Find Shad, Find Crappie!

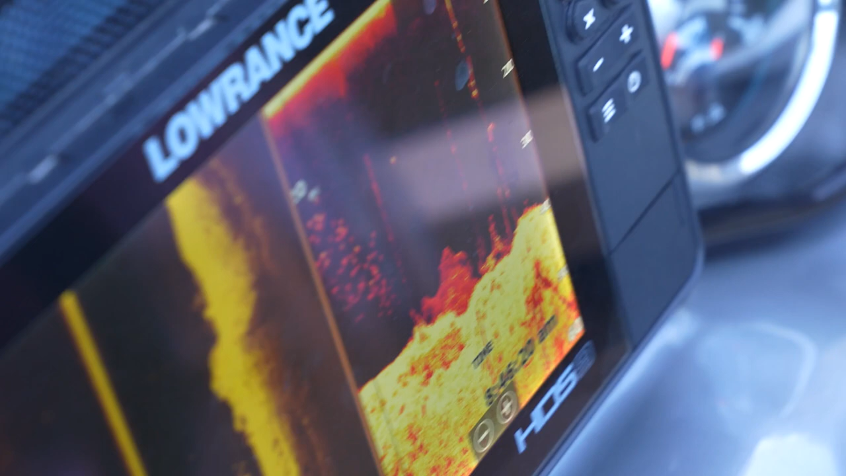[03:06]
You're looking for shad. If you're looking in an area and you're not finding bait fish, you're not gonna find fish that's eating the bait fish.
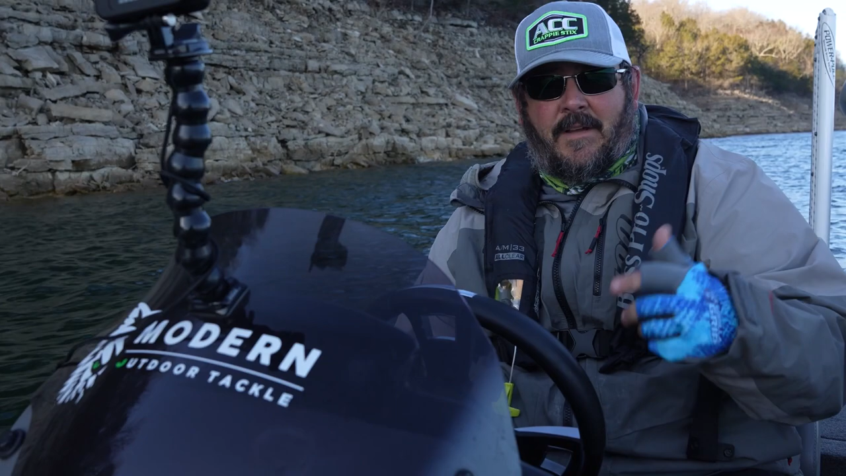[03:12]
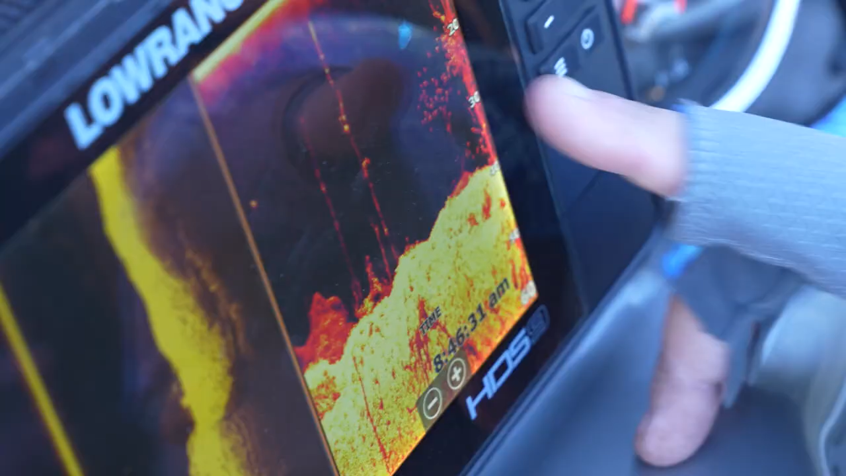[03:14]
So well, that's pretty thick. That's a pretty good pile right there.
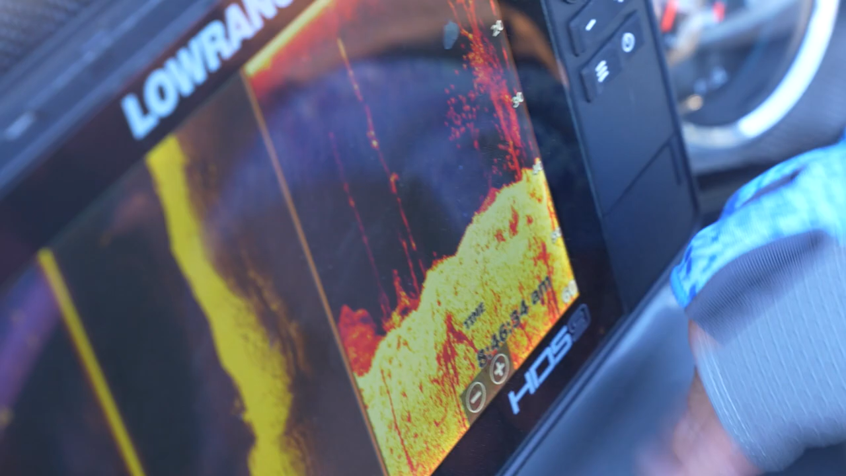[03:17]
So we're gonna mark that too. That's what we're doing, number one, to start the day off and start trying to figure out, are the bait fish holding in these areas?
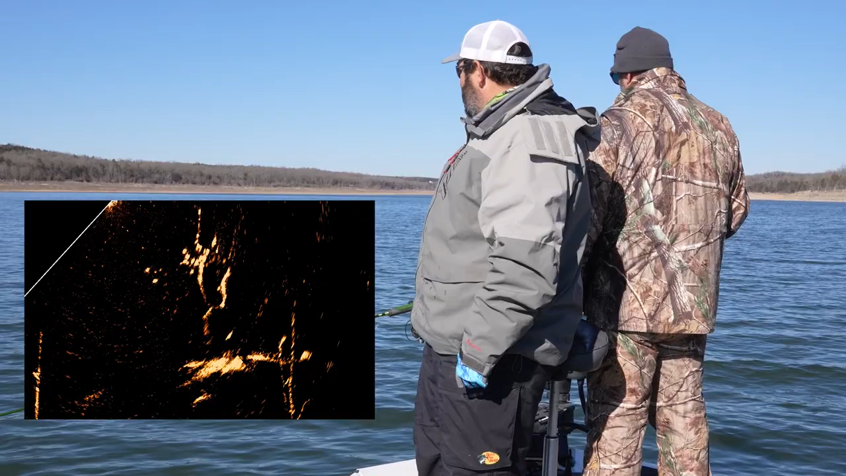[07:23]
Look at there. I mean, if you can get the guy to jerk when his bobber's under. Look at there.